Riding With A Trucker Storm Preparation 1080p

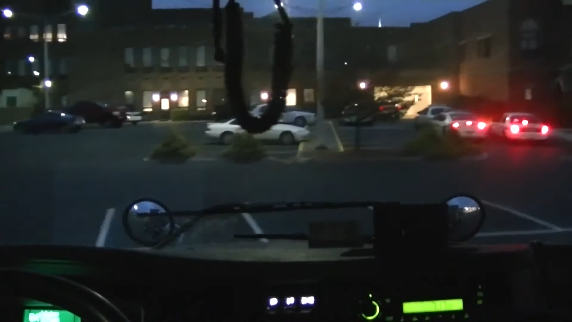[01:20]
All the cops ramping up, looks like they brought in a bunch of volunteers and people to help out with this hurricane that's going to hit tonight and tomorrow. Probably won't even amount to anything. That's what they usually do.
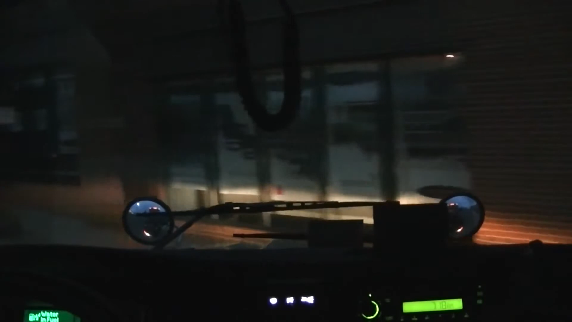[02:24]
Now we gotta make a right. Nice tight corners. Ooh, we're gonna swing really wide for this one, guys. Really wide. Here we go. Don't try this at home.